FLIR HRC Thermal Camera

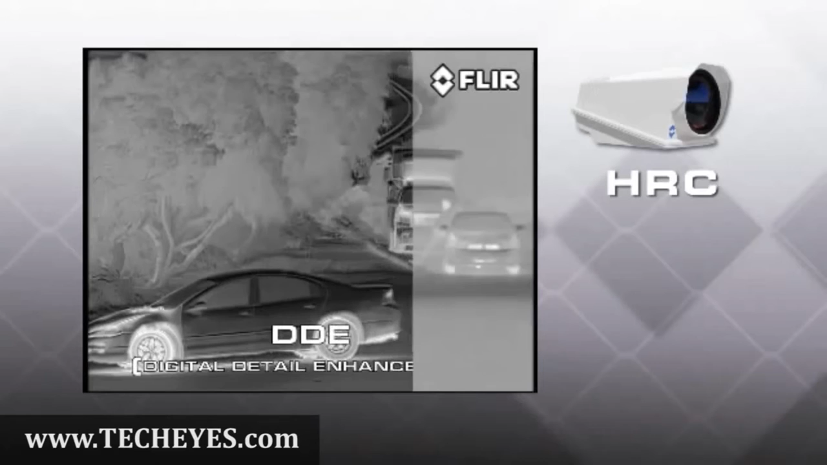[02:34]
imagery even in challenging thermal scenes in addition to being